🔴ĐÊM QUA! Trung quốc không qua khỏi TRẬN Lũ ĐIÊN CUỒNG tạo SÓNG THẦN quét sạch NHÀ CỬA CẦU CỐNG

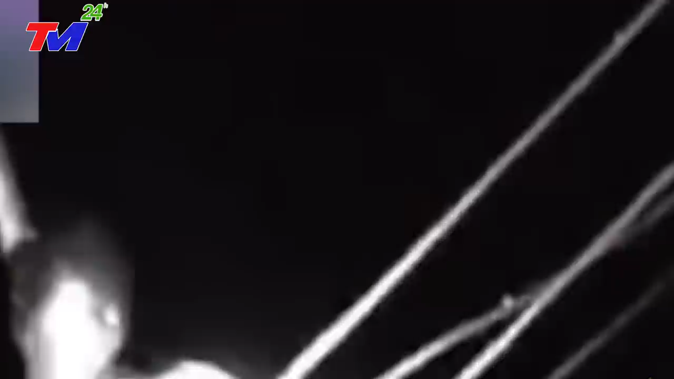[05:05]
Mọi người đang chờ đợi trong nước để được giúp đỡ.